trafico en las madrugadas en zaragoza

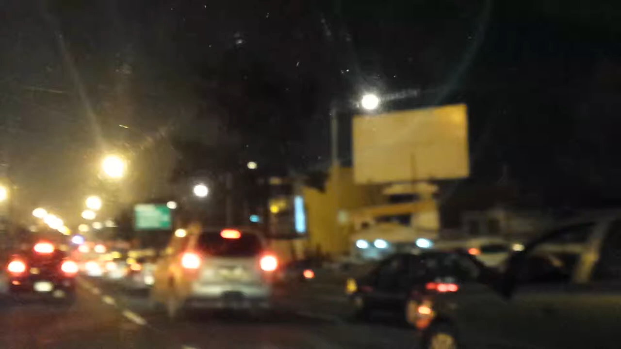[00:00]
Muy buenos días, qué bueno que nos acompañas aquí a través de Canal M. En SEMA Noticias reportamos, como siempre, todo lo que acontece y sucede también en la parte del tráfico. El tráfico a través de la ciudad. Ahorita nos encontramos sobre la avenida Zaragoza, cuando son las 5 de la mañana. Una avenida que normalmente a estas horas, pues bueno, circula todavía con bastante fluidez.